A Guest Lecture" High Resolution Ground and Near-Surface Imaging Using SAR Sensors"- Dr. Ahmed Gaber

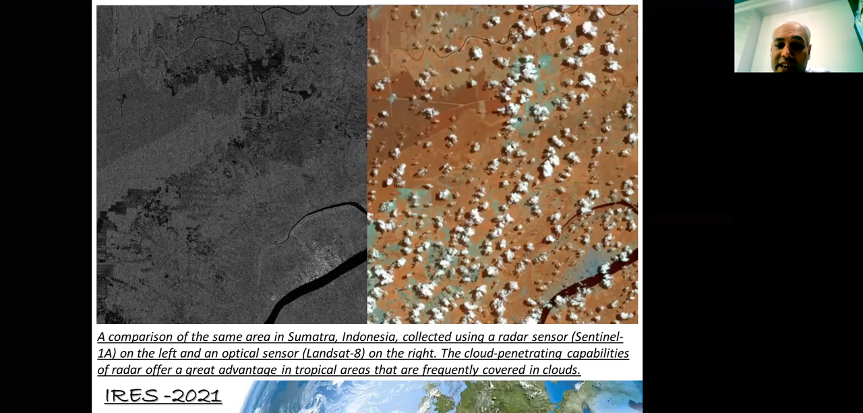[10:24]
Although the radar, as I mentioned, it can replace the cloud and no problem with the cloud cover and we can use the images without any difficulty, any limitation.
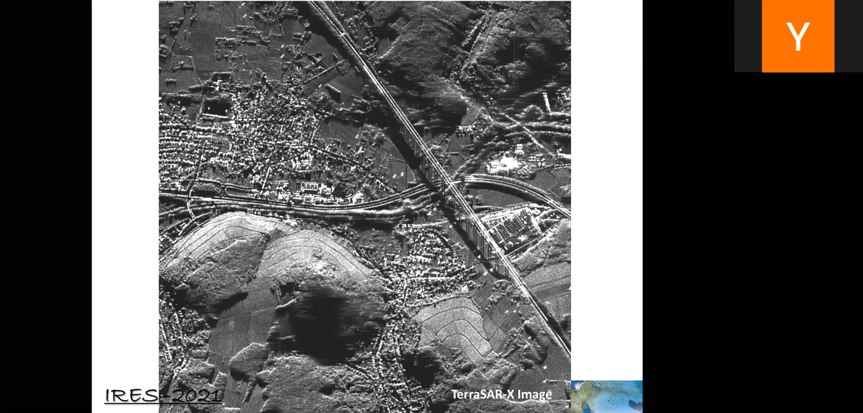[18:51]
And if we have a very low target, it has low dielectric constant, so we are expecting a very low backscattered energy. So also, I can use this information to classify the surface roughness, and also to map or map the target, surface target based on their dielectric constant.
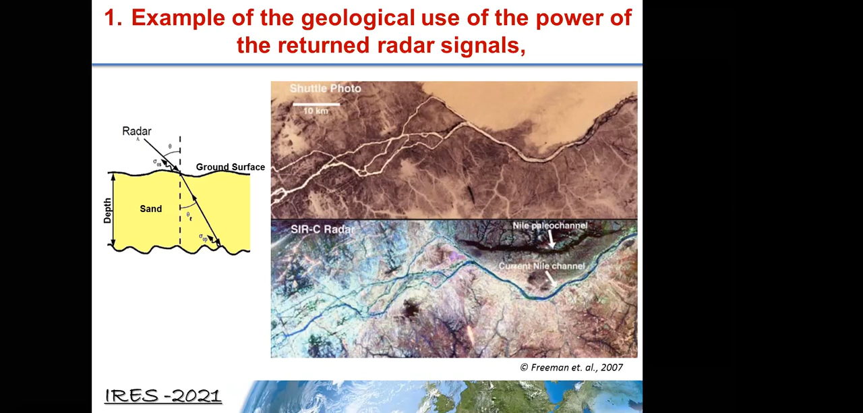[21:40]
Also, this is the South Canal. And on the eastern side of the South Canal, we have also a sand sheet. And using the radar satellite, we also map a meandering river, very old in the sand. And also, for geological application, we can expect there is a value environment and for the running river along this area.
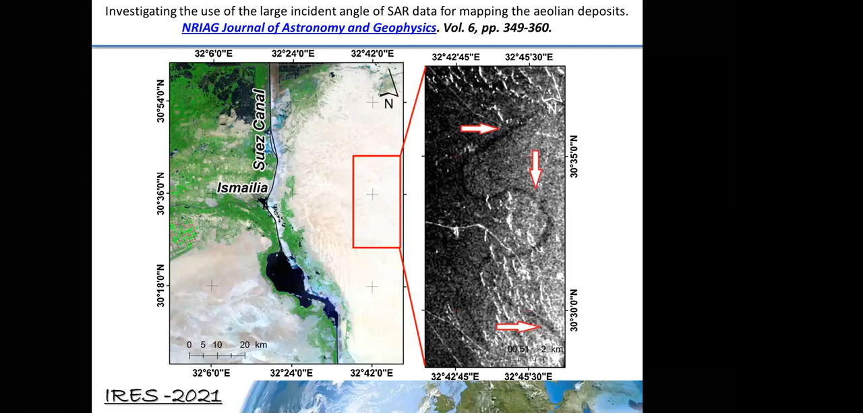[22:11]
And maybe there is an old civilization was there. So, a long story we can tell from such radar image. Yeah.
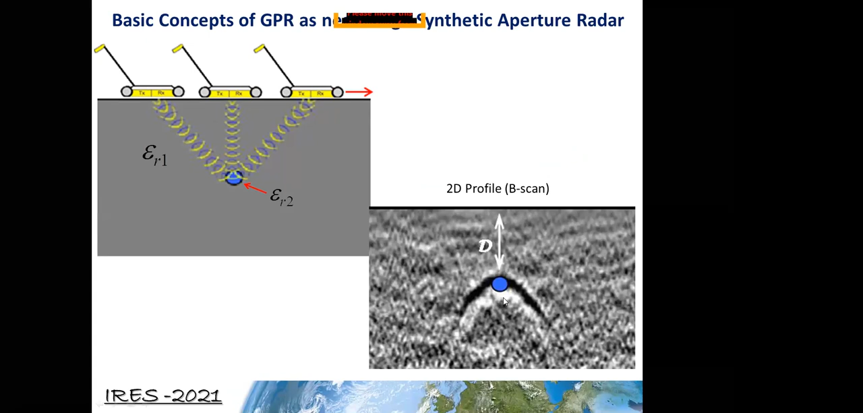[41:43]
the same background of SAR, and we can get clear scattered radar from the ground. This also exercise, we did it with Professor Magali. We extracted a radar return from a spaceborne satellite, this red profile. And we also generated a GBR profile using GBR on the ground. And in a mathematical way, we created also the power, averaging the power from the GBR.
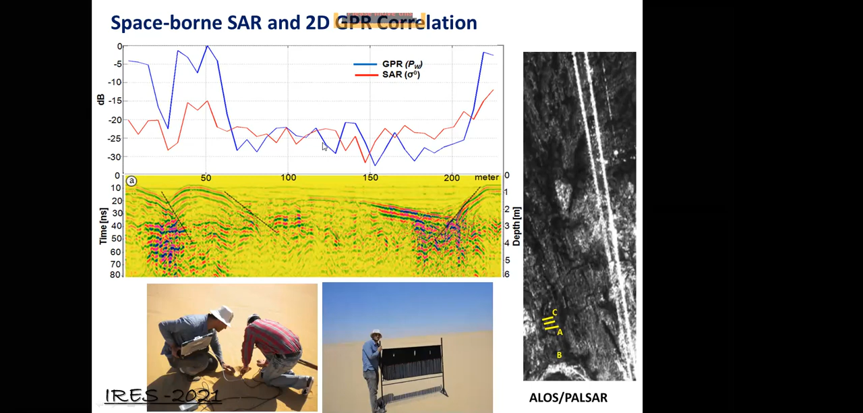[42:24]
And we find there is a match between the spaceborne satellite and ground based or ground penetrating radar in terms of power. Just a quick, we use this antenna of the radar satellite transmitting 100 megahertz frequency.
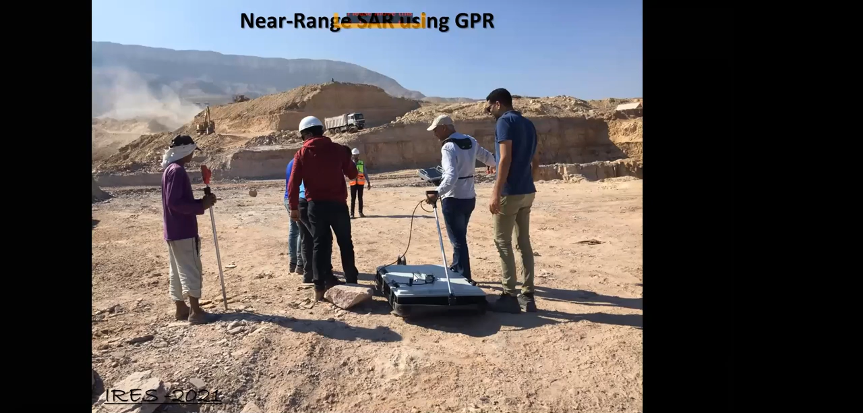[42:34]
And we just doing the profile and we can generate from the profile 3D. Here, this is the GBR profile, example, and GBR profile. You can see in this area there is a, which is called ringing.
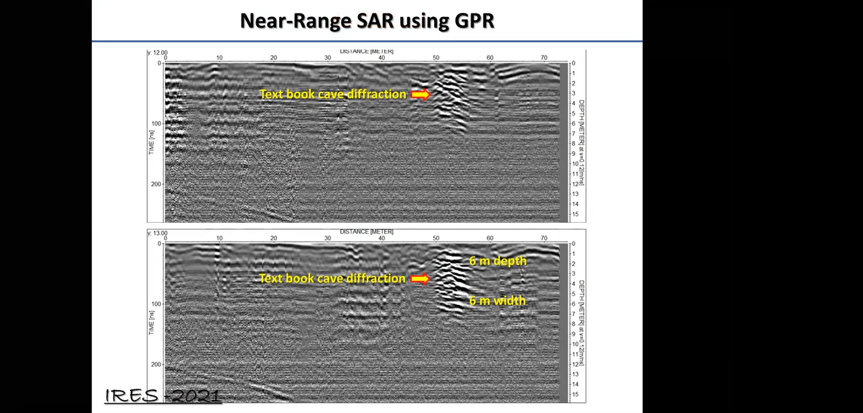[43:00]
The antenna is propagating in a, in a cave or free space. So it's go and travel and scatter the back in this free space and giving, which is called ringing. It's very clear cave diffraction. Actually, it is a thickest book.
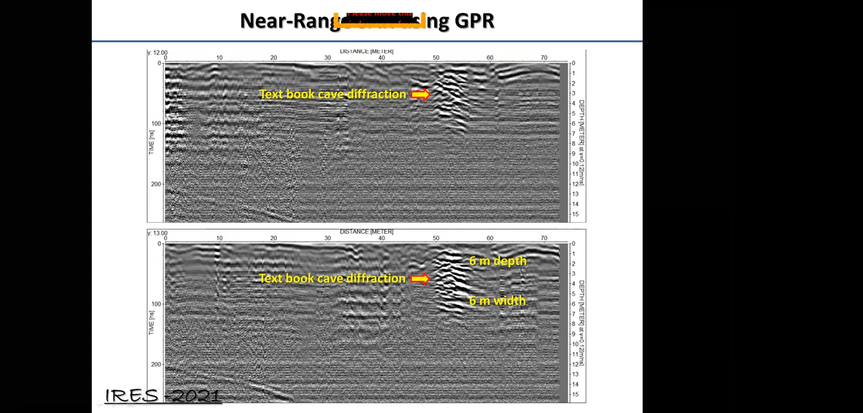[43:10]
I call the thickest book cave diffraction. So we can image any cave cave using the GBR.
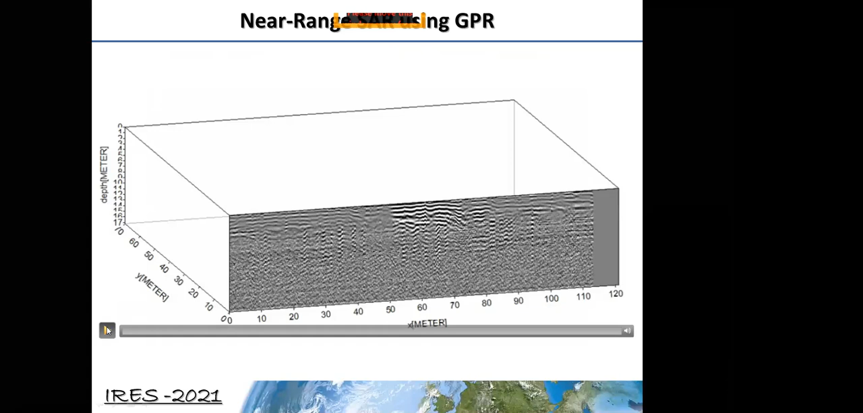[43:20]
And this is, we can, using the GBR profiles, we can make also 3D. You can see here the GBR profiles.
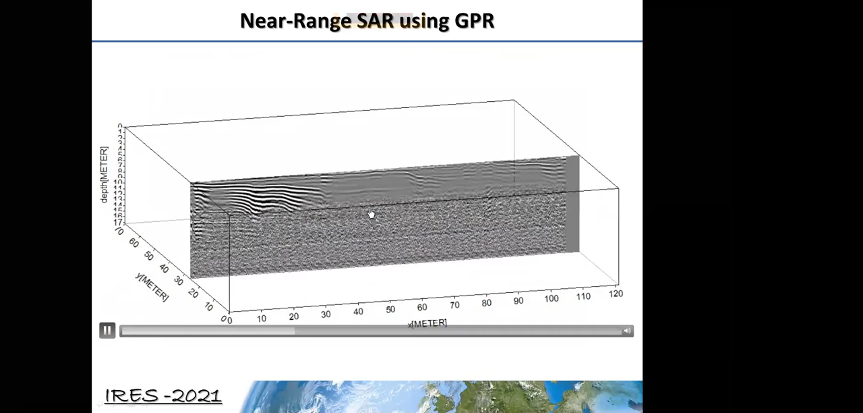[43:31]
We collected like 70 profile along this X direction. And also along the Y direction. We collected many profiles with constant integral, profile integral.
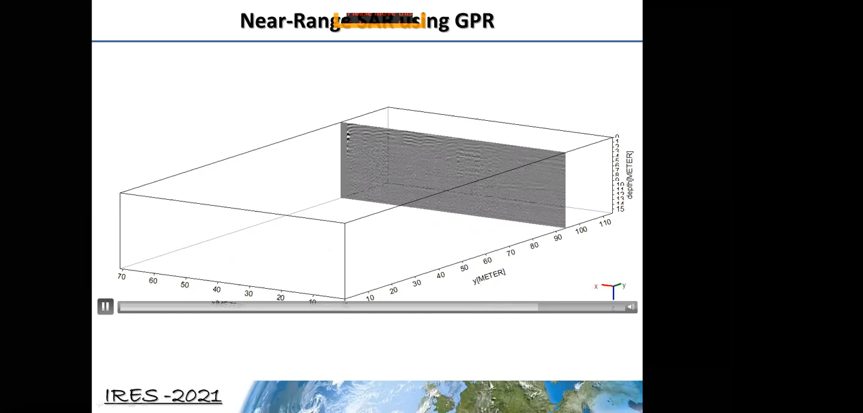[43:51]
This profile covering an area with dimension 70 meters and 110 meters.
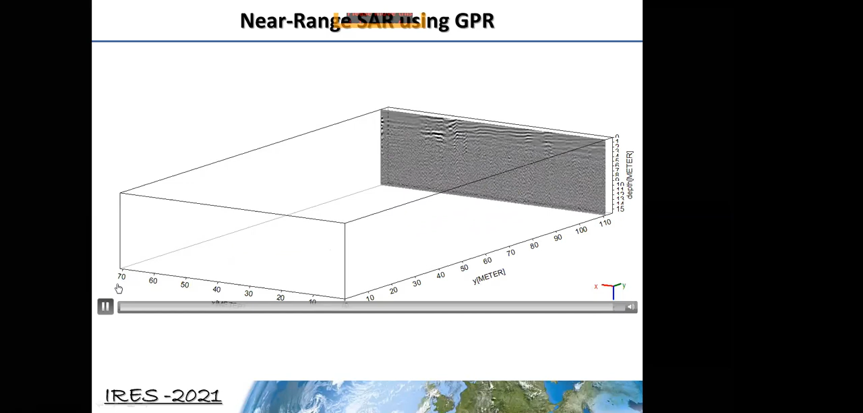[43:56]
And also we can create the depth of spices. This is the ground surface, zero depth. And by moving, we moving deep here, like one meter dips. And we can see the diffraction from the caves very, very clearly. Now we are like two meter depth.
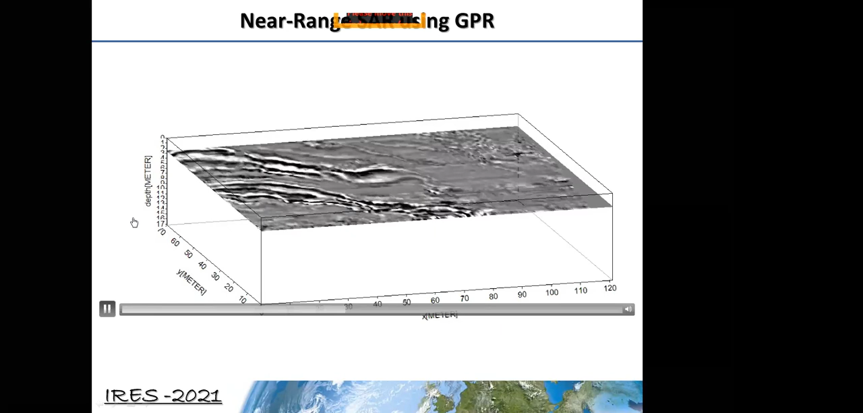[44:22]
As you know, the caves do not have a regular shape or so it is irregular
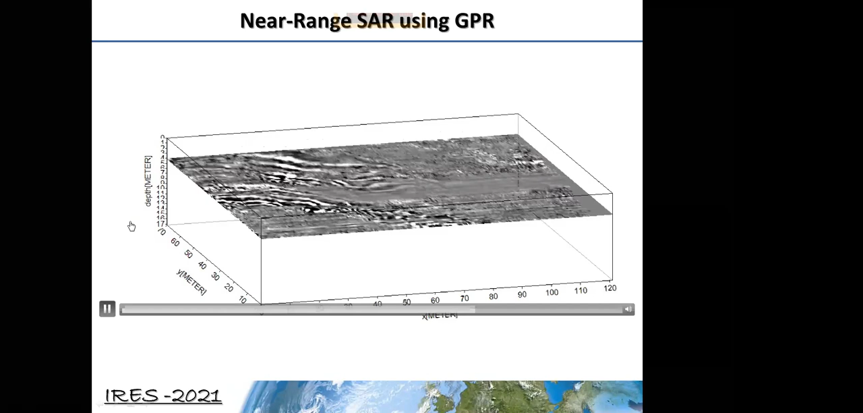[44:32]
shape of the cave. And also we did this exercise for
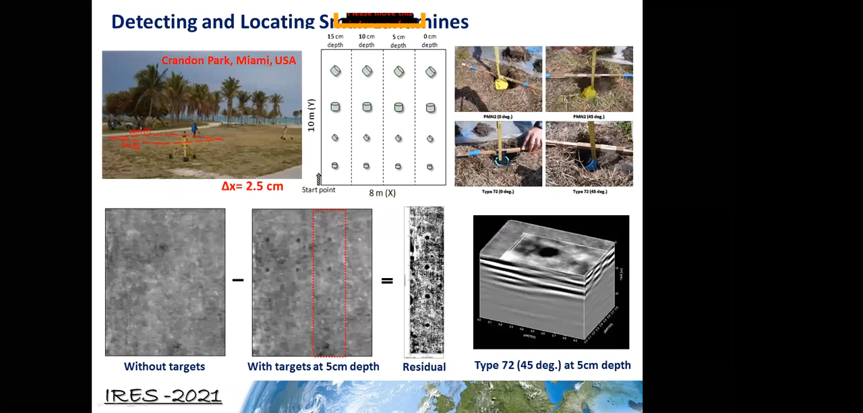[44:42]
landmine detection in Miami with my colleague in Miami University. And we did that during my PhD in Japan for utility pipe detection.
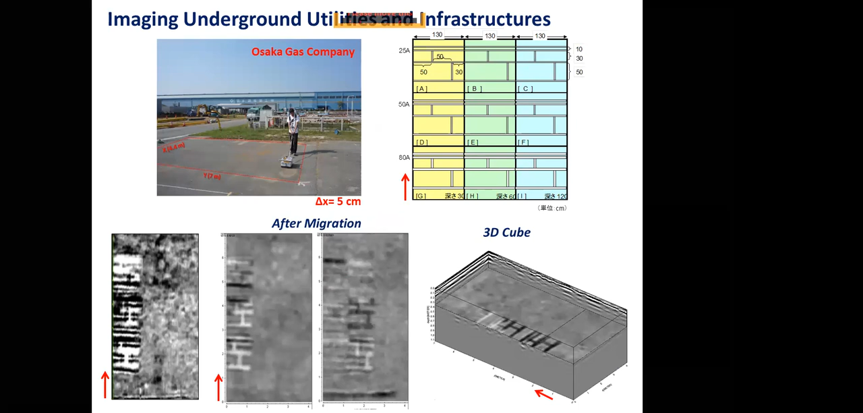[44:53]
And we can clearly detect survive. And we can generate the depth of spices of the ground.
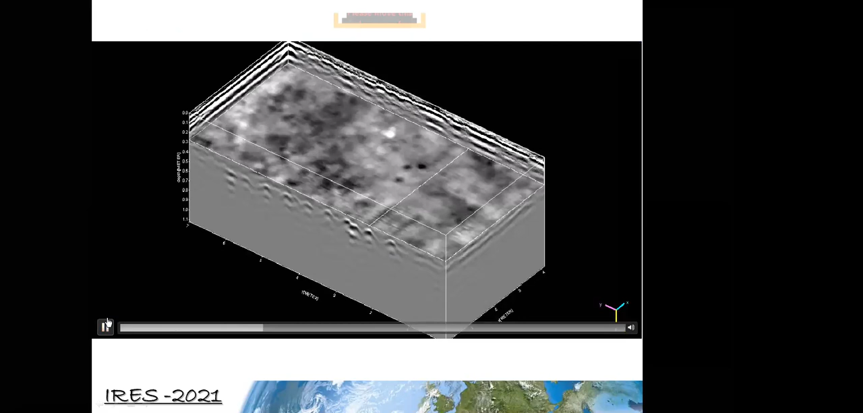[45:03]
And we can clearly detect the utilities, the underground utilities at different depths with the GBR.